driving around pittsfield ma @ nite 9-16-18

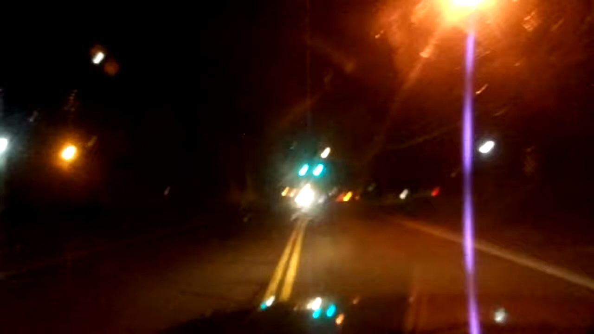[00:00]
here we are driving up East Street, going by Woodlawn Ave. Got back from Hinsdale and New York. Did a dry run just for the hell of it. See what the truck would do. Did, I would say, very good.
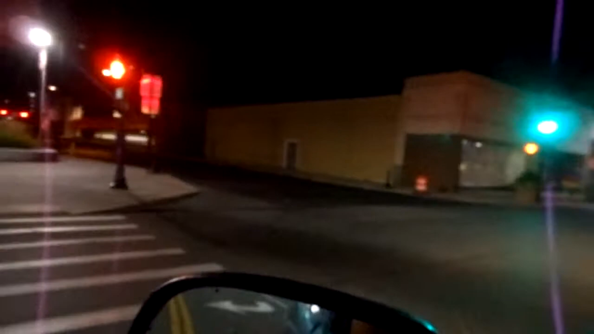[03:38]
Pittsfield House in there, that's Center Street. We got a crescent moon tonight, I think that's what they call it, or something close to her half moon, and there's the intermodal.